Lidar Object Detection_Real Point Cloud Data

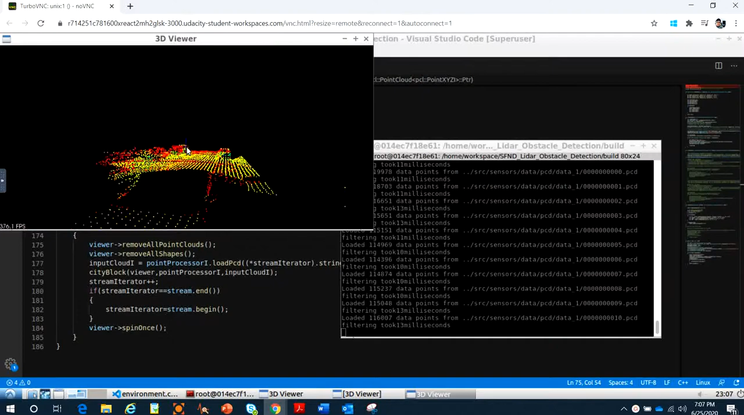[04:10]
All right, you can see that they read all the data files right here, and you can see that sample right here. Okay, so my job right now to how to bound and box the car, the traffic car out here.
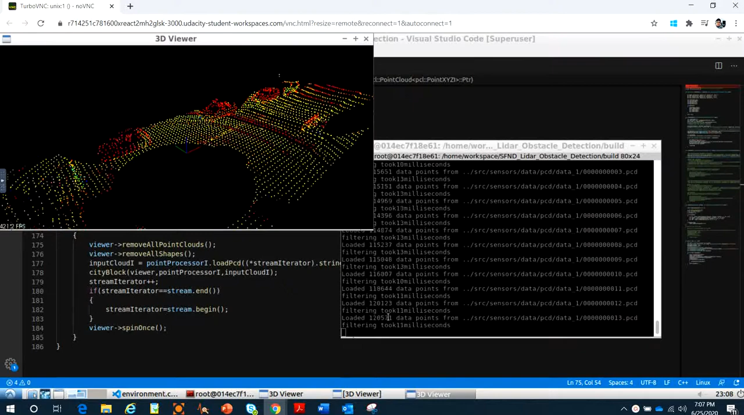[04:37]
Okay, so we apply all the algorithms we already learned last video.
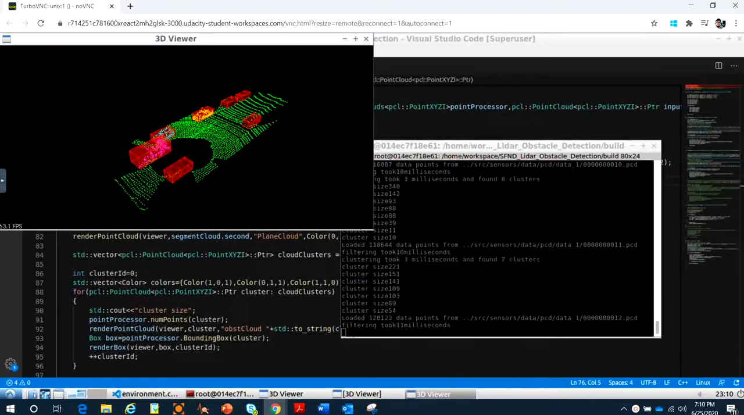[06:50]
you the clustering you can see it's really cool
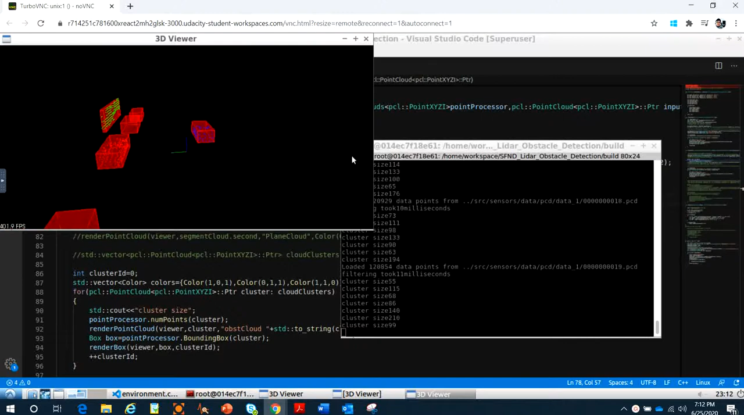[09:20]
okay let's see right the detect right here